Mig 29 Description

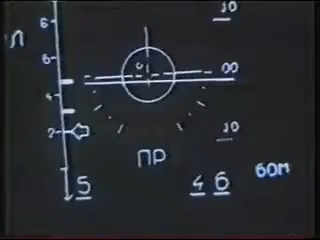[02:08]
The Erst can pick up an aircraft-sized heat source at tens of kilometers without generating giveaway radar signals. Mounted in tandem with the Erst is a laser rangefinder.